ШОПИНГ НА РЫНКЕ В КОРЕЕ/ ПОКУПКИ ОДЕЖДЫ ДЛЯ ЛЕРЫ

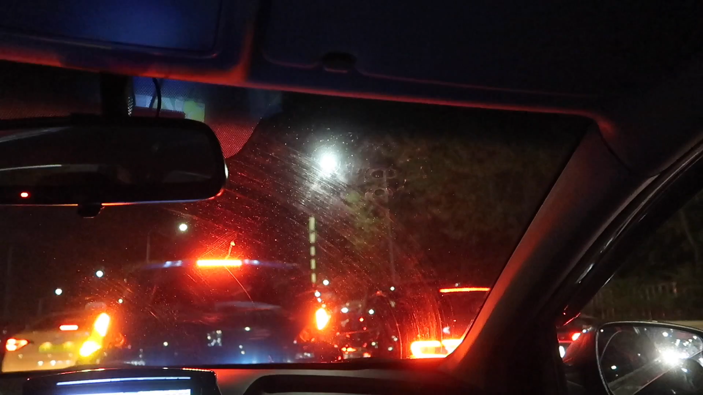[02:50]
Но будем отсюда наблюдать. И все это пробок. Да, потому что пробки. Очень сильные и большие пробки. Я надеюсь, что мы успеем. И он дальше будет продолжаться. Мы один из бизнеса посмотрим. Все пошло не так, как мы планировали. Мы вообще думали, что поедем посмотрим на фейерверки.